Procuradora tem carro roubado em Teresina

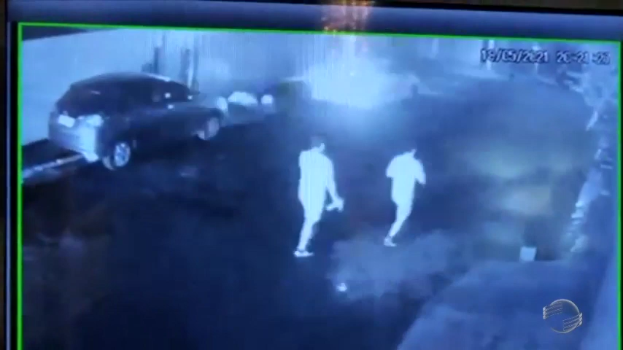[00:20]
A abordagem acontece quando a motorista desce do carro depois de estacionar.
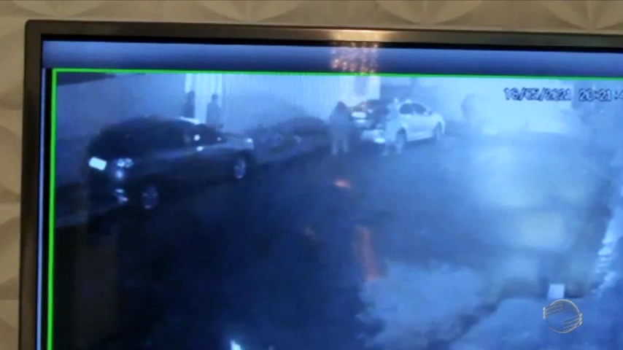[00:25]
Um bandido anuncia o assalto, toma a bolsa, a chave do veículo da vítima e foge no automóvel.
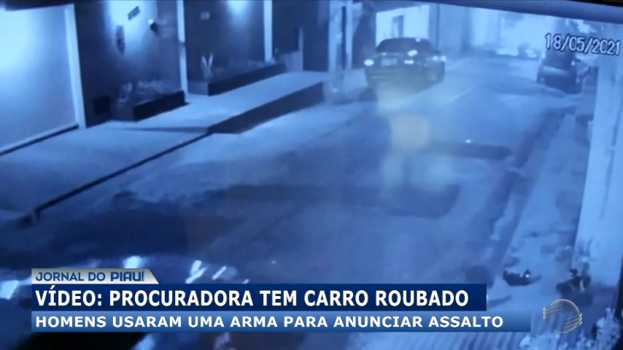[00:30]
O caso aconteceu às 8h20 da noite de ontem no bairro Monte Castelo. A dona do carro, a procuradora de justiça Clotilde Escarvalho, chegava à casa de uma irmã. Para a polícia, a dinâmica indica que o alvo foi escolhido aleatoriamente.